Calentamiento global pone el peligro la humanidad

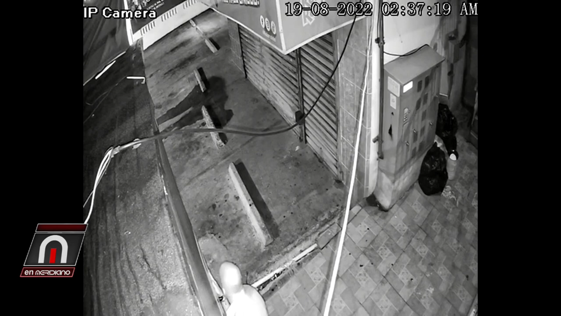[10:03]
le faltó quizá inteligencia emocional a una persona con tanta experiencia en esas líneas. Y bueno, ahí vemos las imágenes de lo que finalmente terminó ocurriendo. Ahora, lo primero es que por qué hubo esa agresión.